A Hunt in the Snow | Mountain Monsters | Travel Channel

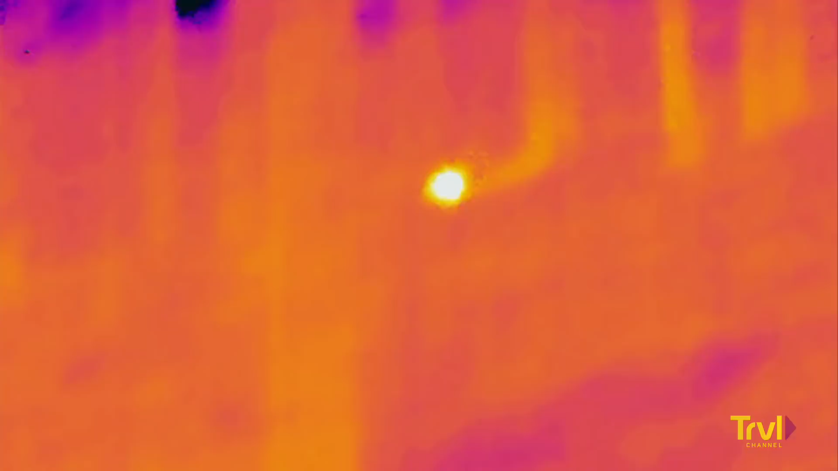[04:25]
Just see his eyes right there. There it is. I see eyes. I see some eyes. Be careful. That could be a den.